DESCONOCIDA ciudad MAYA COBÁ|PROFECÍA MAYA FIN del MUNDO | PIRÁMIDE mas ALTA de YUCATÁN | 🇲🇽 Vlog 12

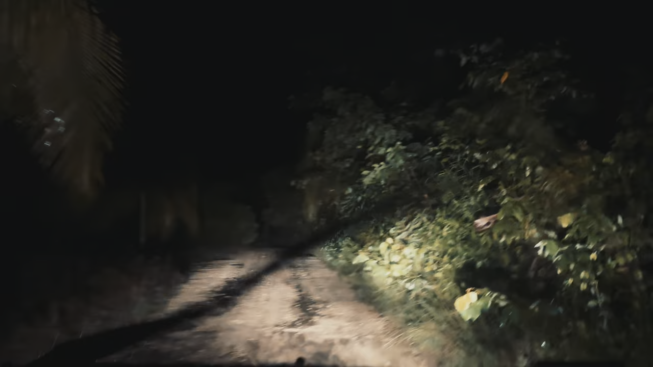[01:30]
Mira lo que nos hemos encontrado llegando a un pueblo.